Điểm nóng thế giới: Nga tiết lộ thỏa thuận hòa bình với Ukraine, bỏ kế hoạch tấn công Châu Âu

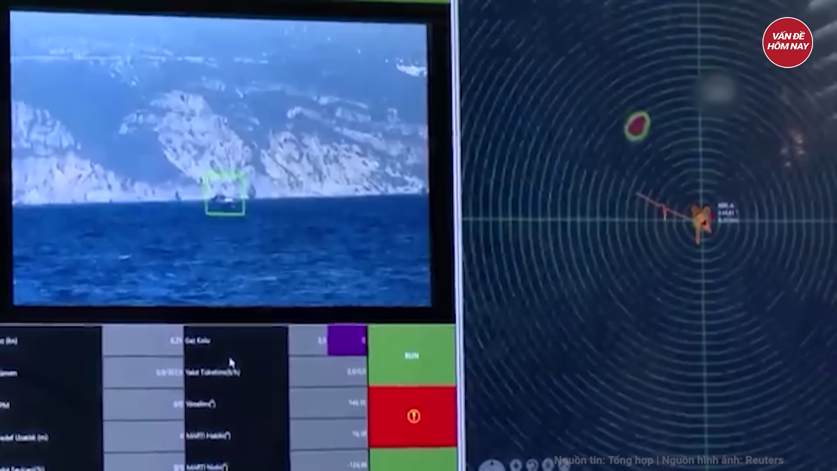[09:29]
loại vũ khí từng phá hủy nhiều chiến hạm trên biển đen.